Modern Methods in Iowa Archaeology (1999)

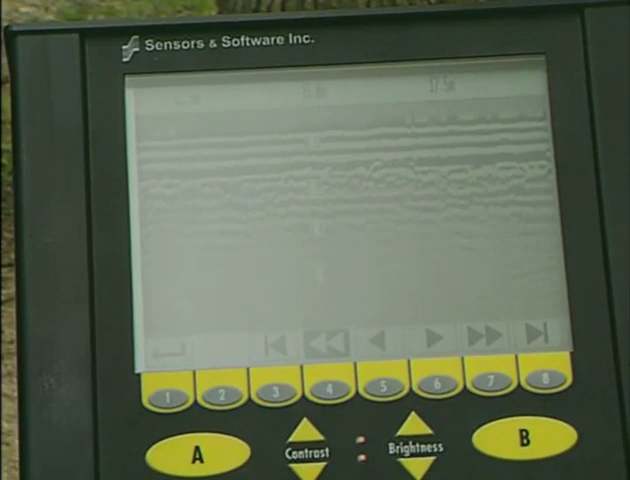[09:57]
produce a three-dimensional view of what lies beneath the surface.